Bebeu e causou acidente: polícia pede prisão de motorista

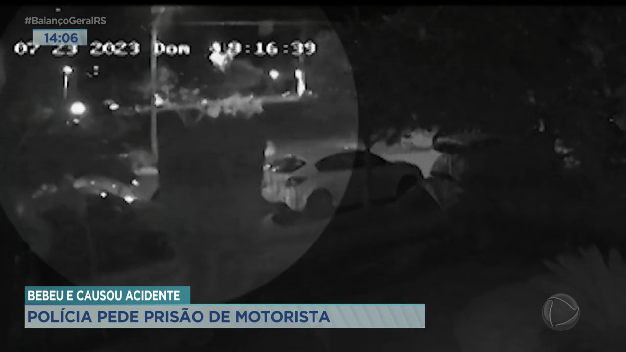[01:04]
As imagens mostram o exato momento do acidente em que o motorista invade a contramão e atinge o carro da família de frente. Todos os ocupantes do veículo se feriram.